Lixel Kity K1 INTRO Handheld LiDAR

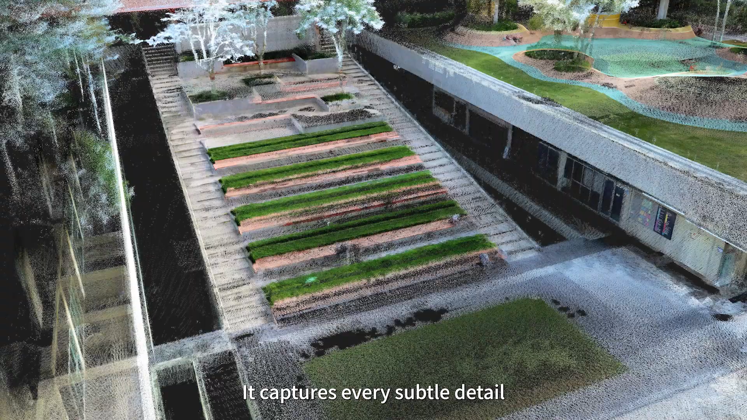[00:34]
effortlessly maneuvers through the area, acquiring dense point clouds easily.
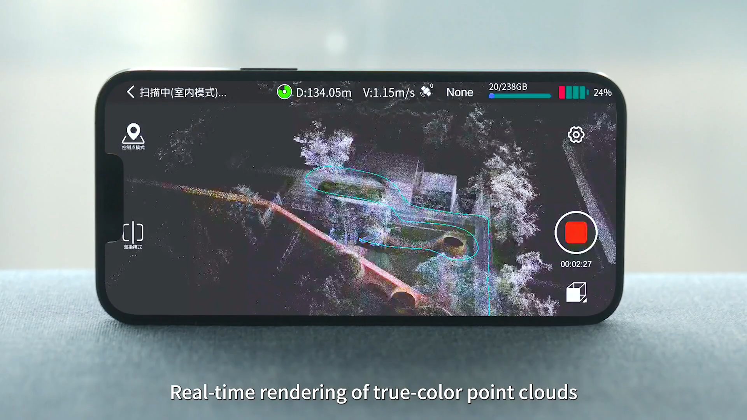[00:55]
ensures even beginners can create exquisite 3D models.